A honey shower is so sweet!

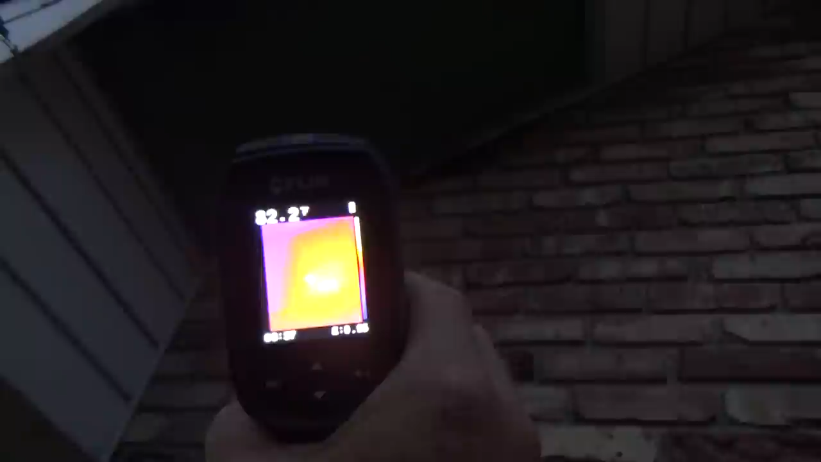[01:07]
I'm going to put the spotlight on them. There you go. So the bees are located from this point.
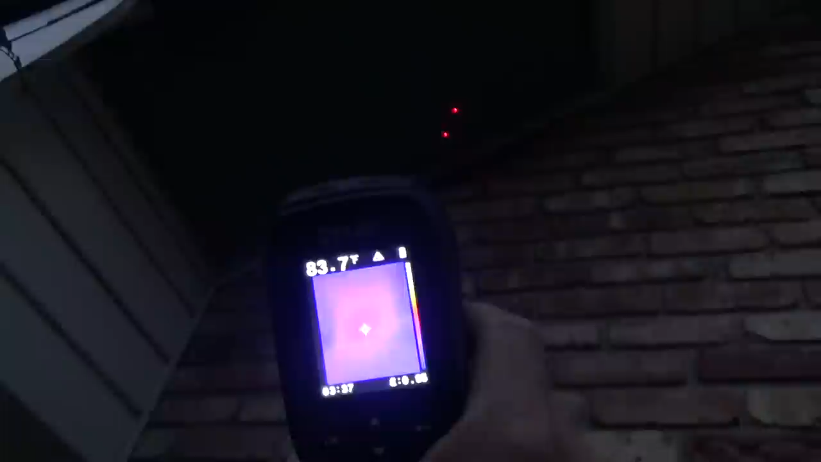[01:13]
On screen: spot 83.7°F
They come out to here.
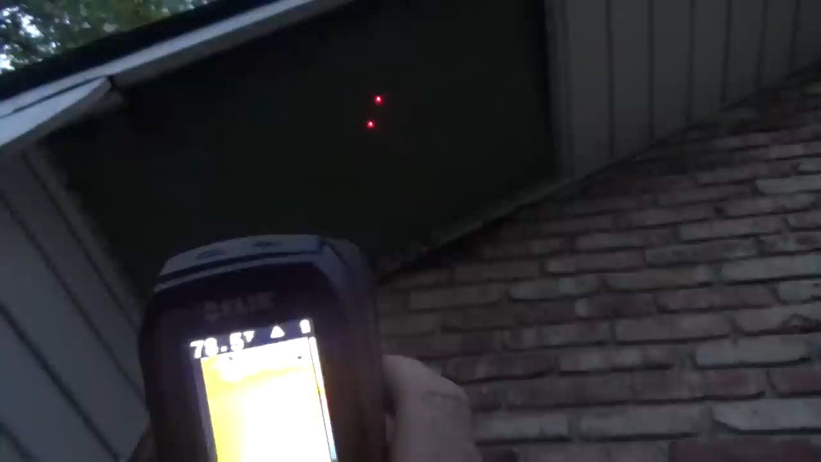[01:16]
And in all this section, that's where our bees are located.
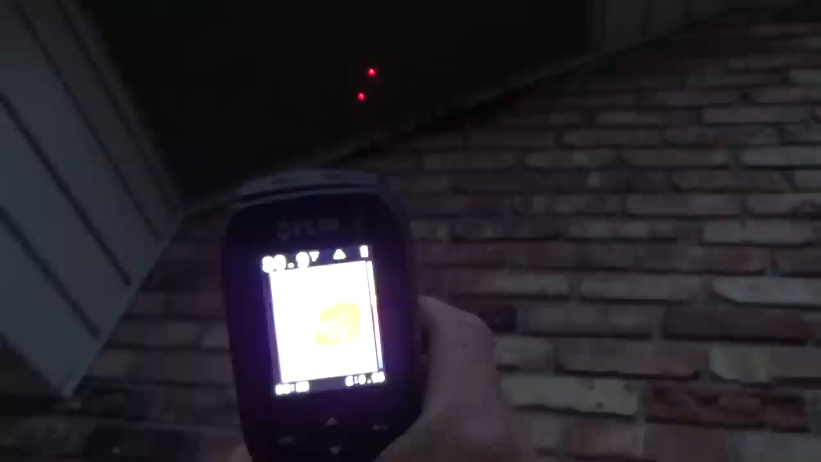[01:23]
So Ralph's gonna get up there. I think we're gonna have to smoke these bees and cut that plywood out and expose the hive.
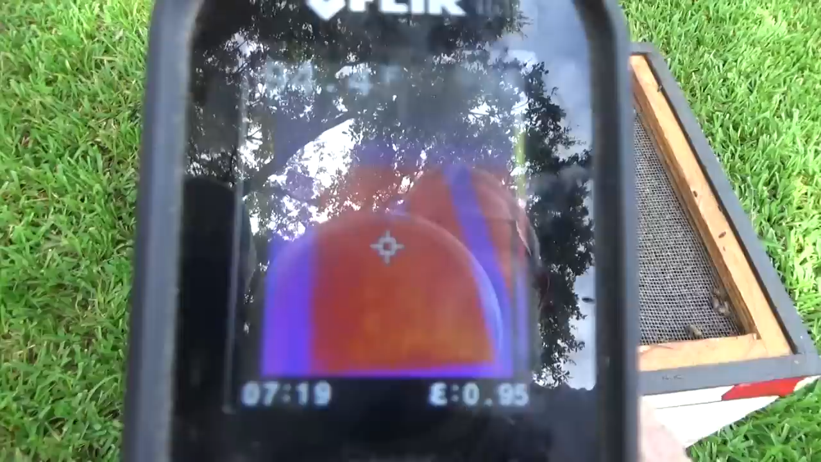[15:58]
As we move the flare over to the where the bees are, and we go up to 94 degrees.
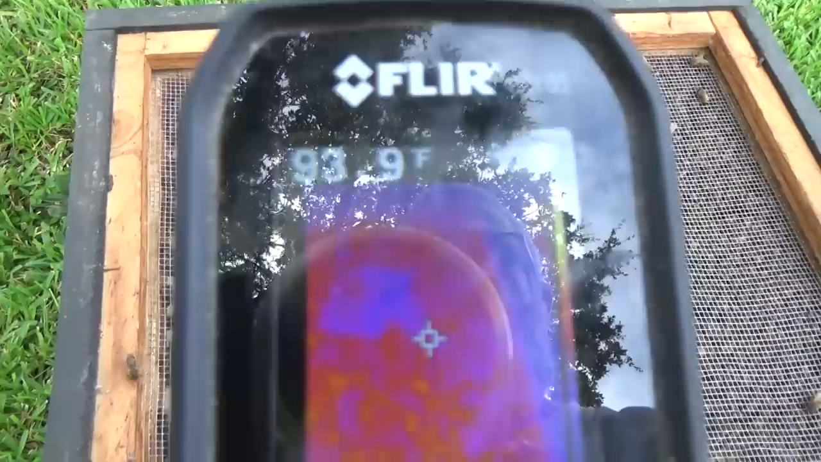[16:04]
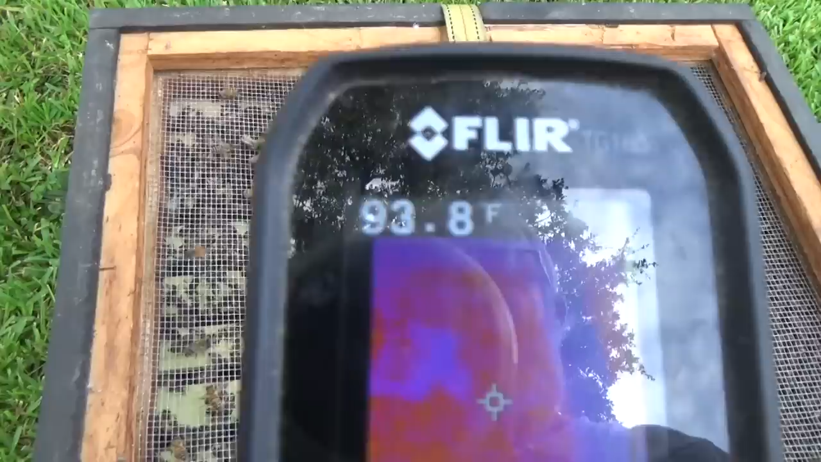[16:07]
On screen: spot 93.8°F
That's how much heat is coming off of those bees. It's amazing, which is why it's so important to open them up and let them vent out.